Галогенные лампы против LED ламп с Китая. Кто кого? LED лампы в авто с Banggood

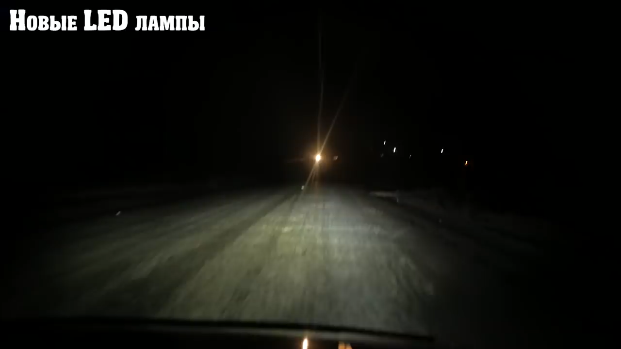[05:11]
это ближний свет а сейчас будет дальний это у нас дальний свет